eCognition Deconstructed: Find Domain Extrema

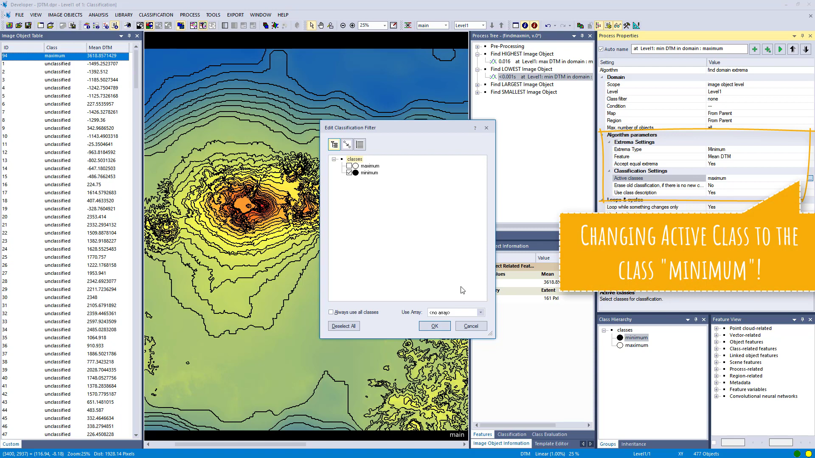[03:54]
minimum maximum and we're going to put it into that class minimum this image object
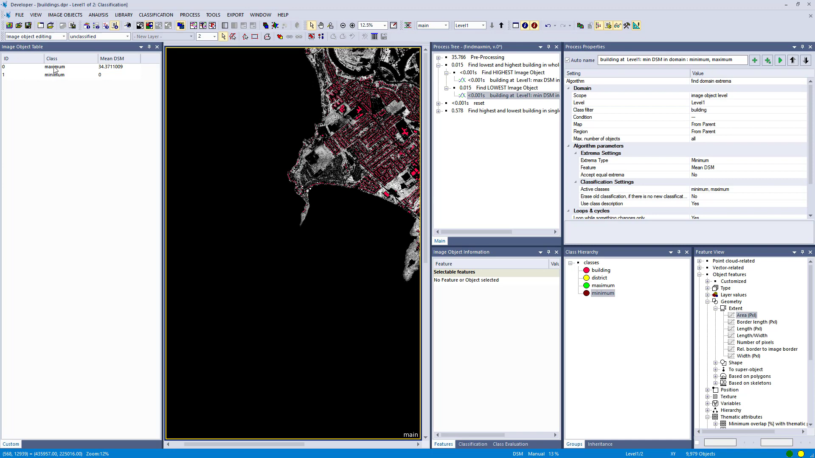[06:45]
i don't see them after execution so let's again use this image object table
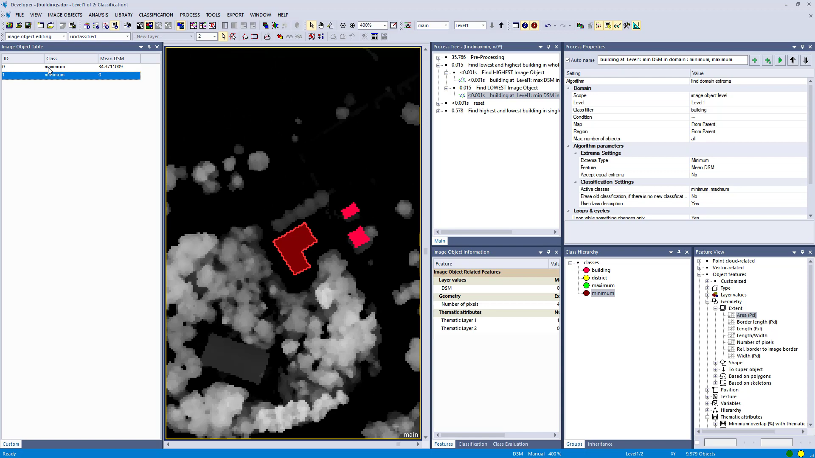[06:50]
click on maximum i zoom in so it centers it so that's the minimum elevation of zero that might be an error in the thematic layer so you could improve that and this is the highest one 34 meters um okay so that was more or less the same that we did at the beginning
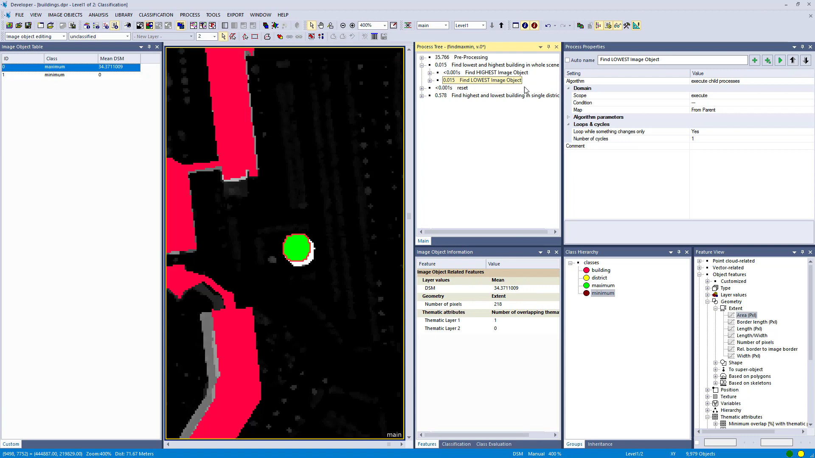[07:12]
but let's assume you have different districts in your city